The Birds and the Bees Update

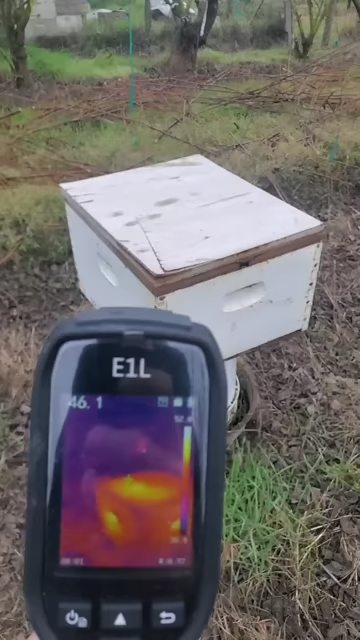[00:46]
I'm not able to open the box because they completely filled it with honeycomb. So they have survived without any help for my part.
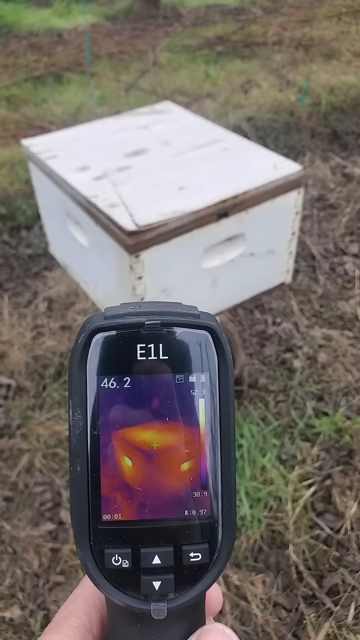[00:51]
The thermal camera just shows you how strong they are.